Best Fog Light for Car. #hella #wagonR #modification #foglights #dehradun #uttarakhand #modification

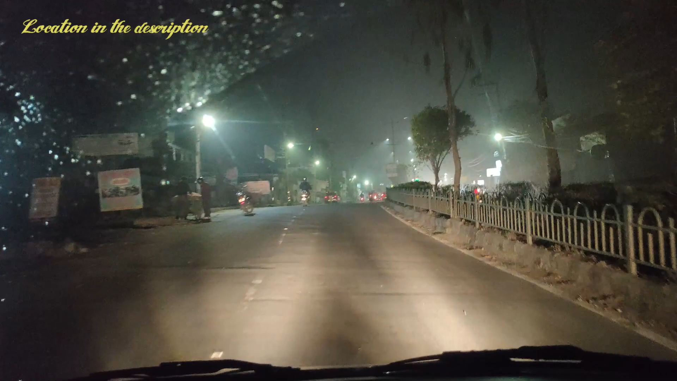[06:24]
जिसका आप देख रहे हैं सामने अभी इसर फॉग लाइट जल रही है में लाइट नहीं जला
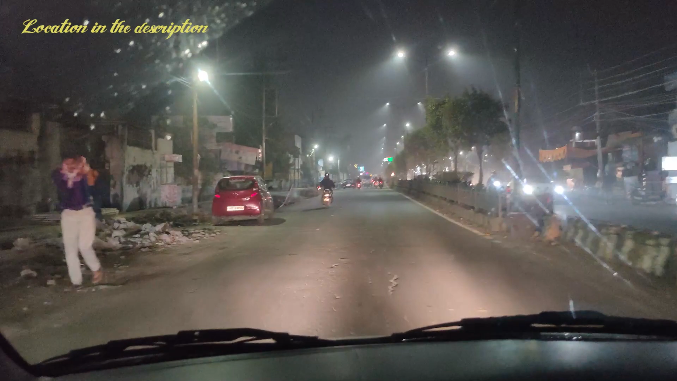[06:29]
रही है मैंने अब मैं में में लाइट ओन कर देता हूं यह मैं इसका
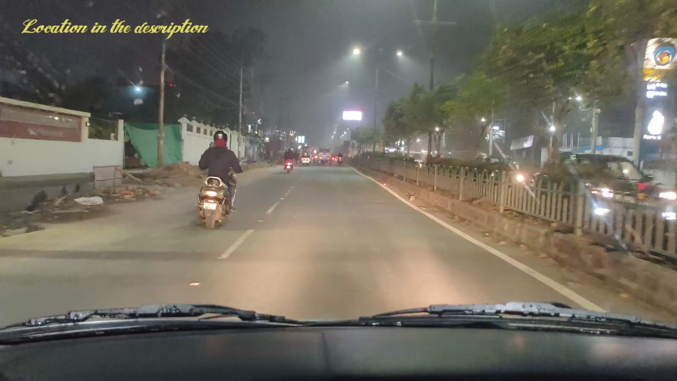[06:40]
पता जलेगा हमको जहां पर एक्दम हंधिरह और वाबерб Side अब देखाता हम। जिसेगी आप देख पा रहे हैं याँ पर यह अभी सिर्फ फॉलाइट चालू है एक दो लाइट बन करो